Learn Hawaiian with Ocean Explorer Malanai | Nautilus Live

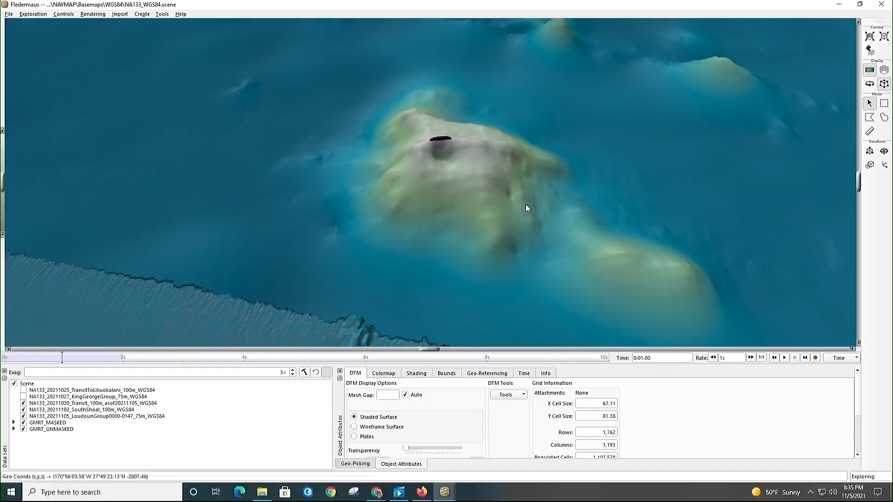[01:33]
Mauna means mountain and kai means ocean. Mauna kai is a seamount.
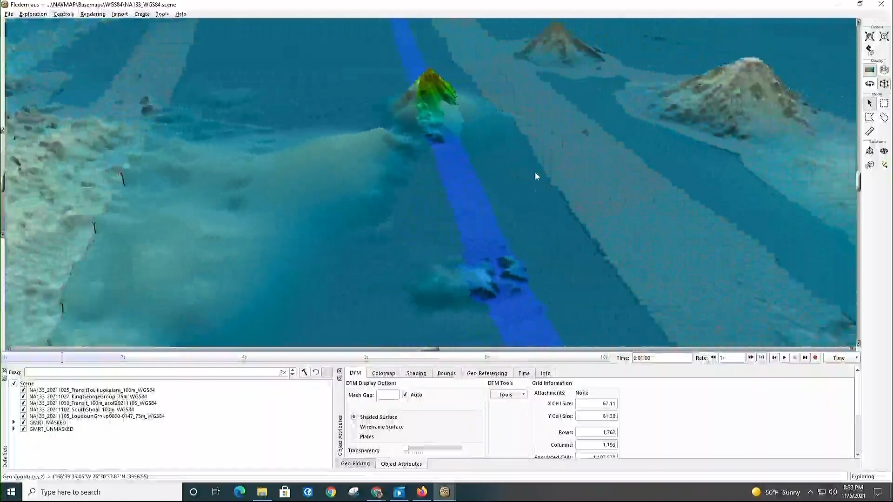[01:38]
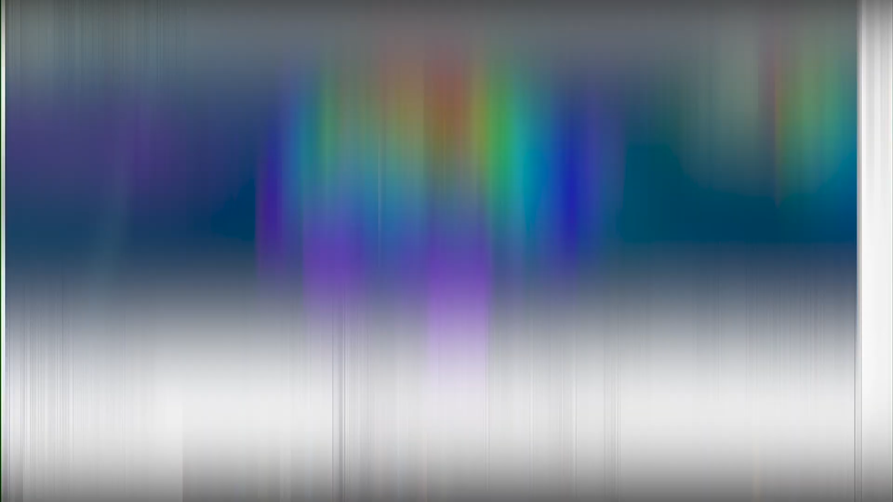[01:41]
Other geology terms include Mauna kai pālahalaha,
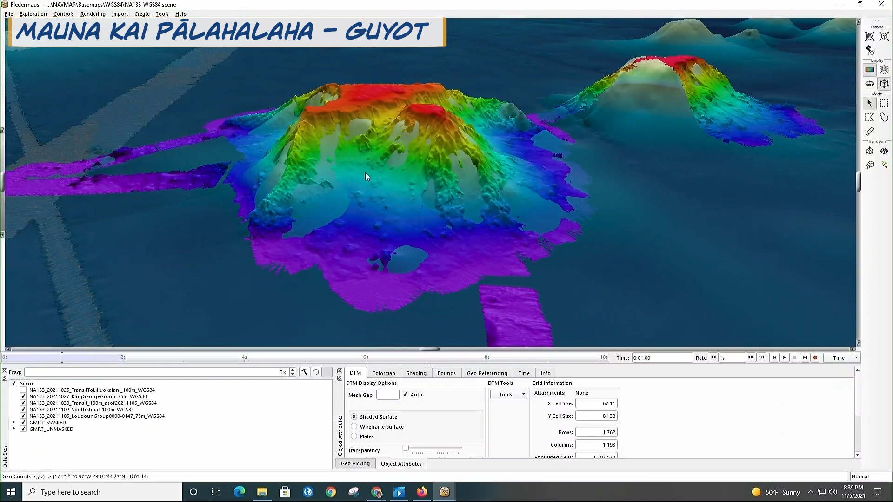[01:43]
kia or seamount with a flat top,